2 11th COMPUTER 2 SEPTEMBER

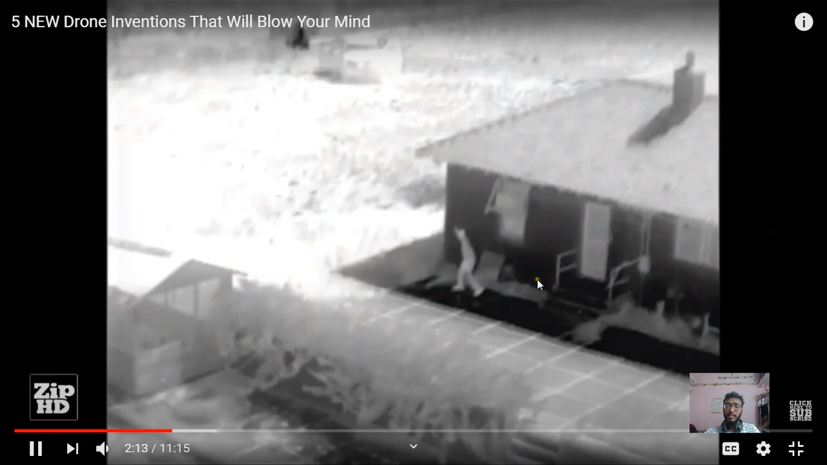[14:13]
now where he is trying to move each and every position see this is your night vision
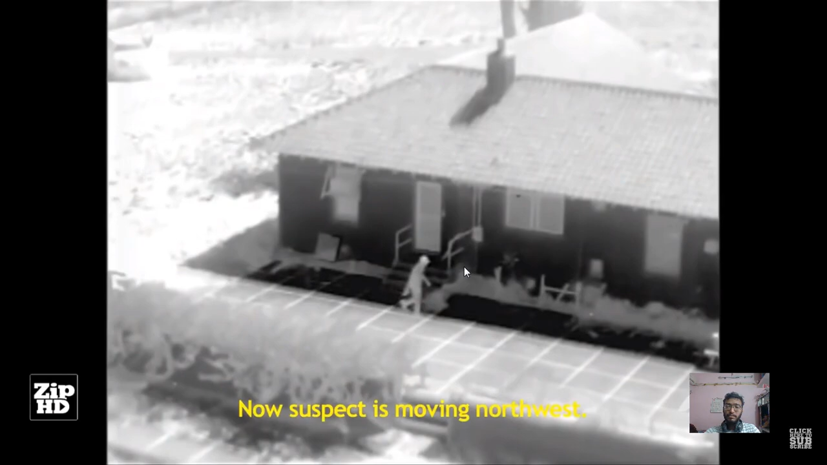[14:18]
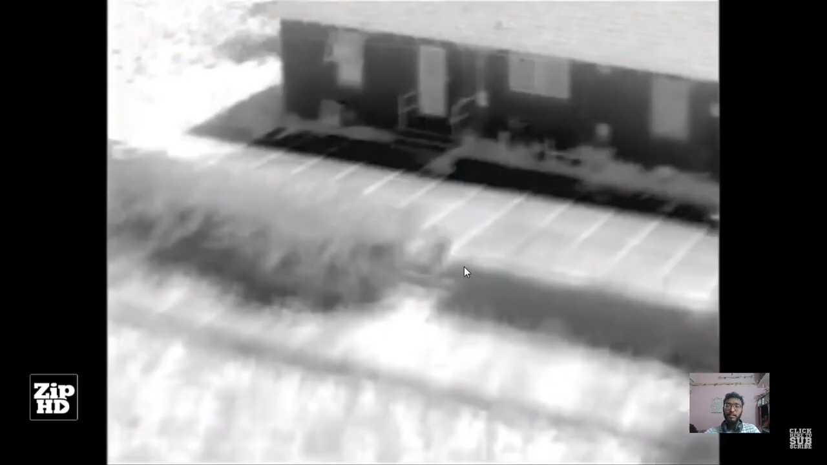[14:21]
now from the from there they comes to know that where the actual location of that particular person is